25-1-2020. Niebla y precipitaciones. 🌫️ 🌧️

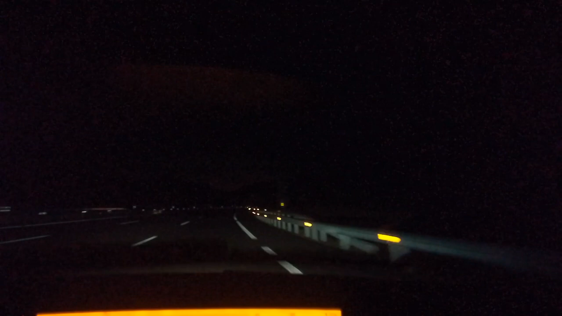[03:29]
4 minutos, 8 grados de temperatura, acabamos de entrar en la comunidad de La Rioja, ahora enseguida veremos a lo que estamos por las conchas, y está lloviendo. Así que las condiciones parece ser que se están manteniendo tal como las dejamos esta mañana. Vamos a ver si vemos aros y tenemos niebla sobre el valle, que en estos momentos se va a abrir en la panorámica.
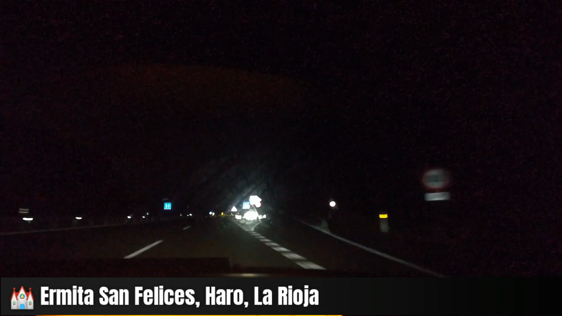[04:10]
Como digo, tenemos 8 grados y sigue lloviendo. Y la niebla sí es cierto que ha levantado, y bastante para dar paso a la lluvia. Pues según vamos avanzando hacia Logroño, encontramos mucha más lluvia.